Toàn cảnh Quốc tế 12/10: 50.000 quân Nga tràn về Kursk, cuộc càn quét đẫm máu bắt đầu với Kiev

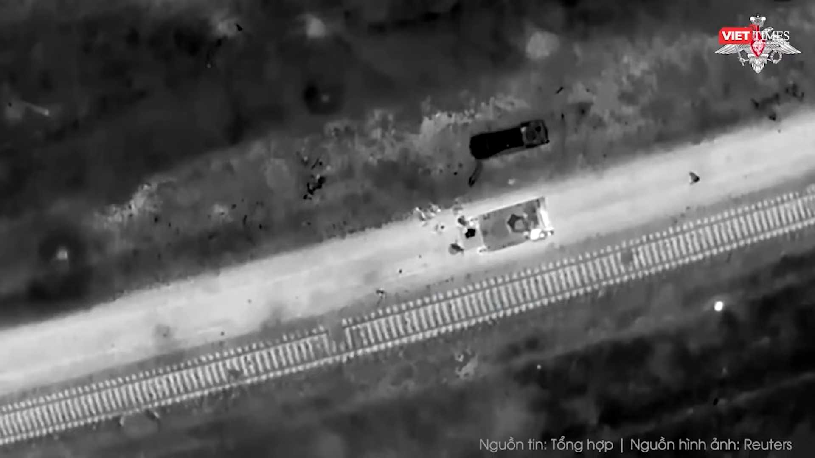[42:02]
Lực lượng này cho biết căn cứ Khanskaya là nơi đồn trú của tiêm kích bom Su-34 cũng như
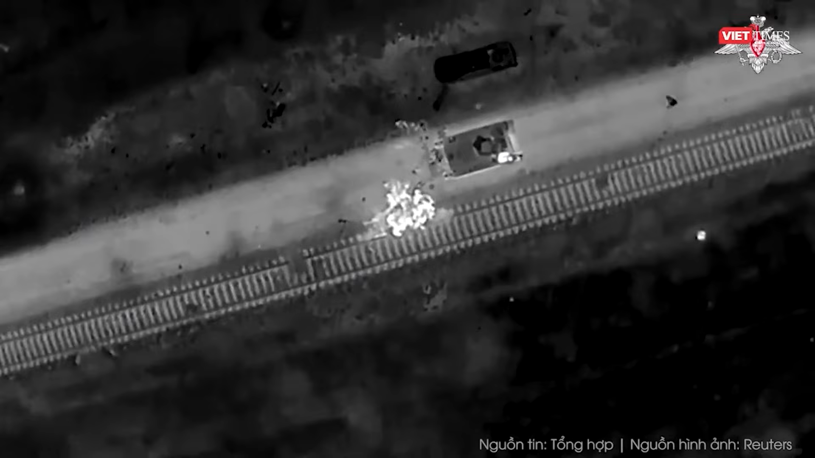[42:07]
chiến đấu cơ Su-27 và họ đang đánh giá thiệt hại sau cuộc tấn công.
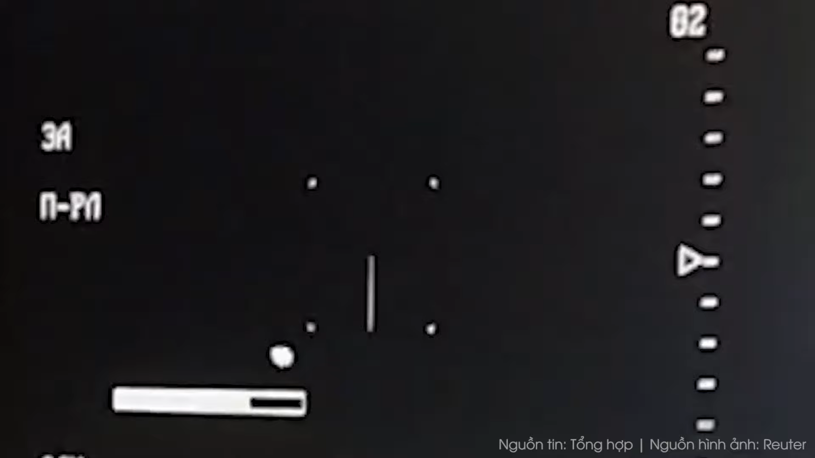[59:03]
Panzer S cũng có thể được trang bị các pháo phòng không tự động và tên lửa đất đối không để tấn công mục tiêu bay của đối phương.
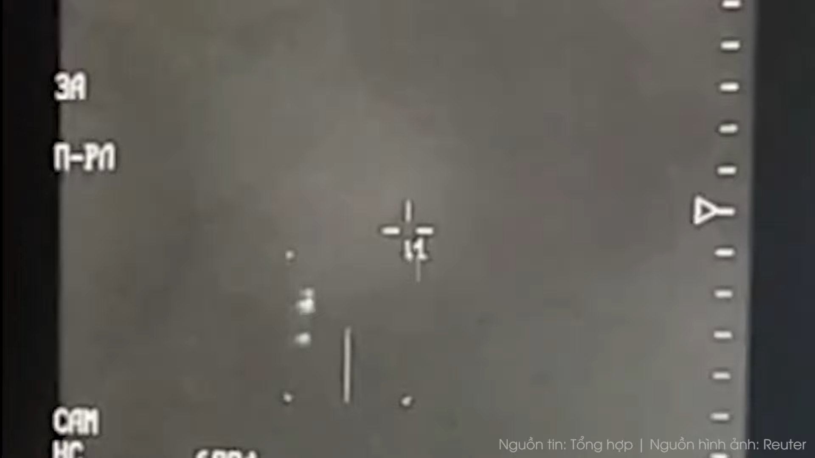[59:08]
Các vũ khí này được điều kiển và dẫn đường bởi các radar cực nhạy, thiết bị quang học theo dõi mục tiêu và hệ thống máy tính bên trong đài chỉ huy.
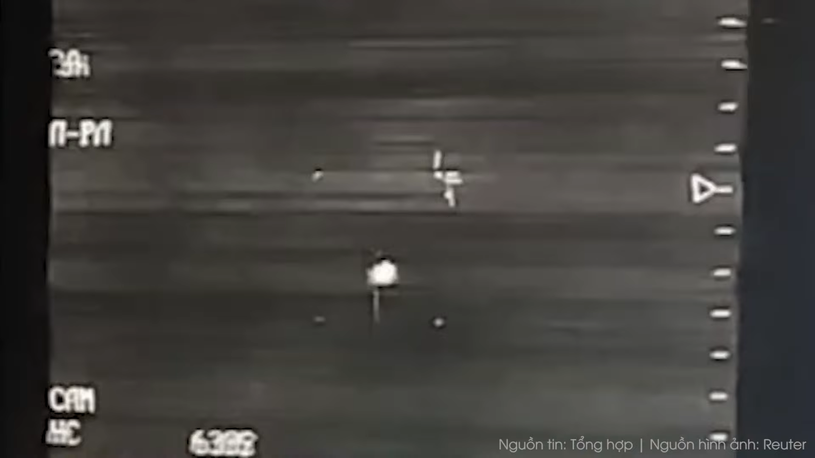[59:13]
Khi được triển khai ngoài mặt trận, Panzer S đóng vai trò chủ yếu trong bảo vệ các lực lượng Nga trước sức tấn công của tên lửa, hỏa tiễn và máy bay không người.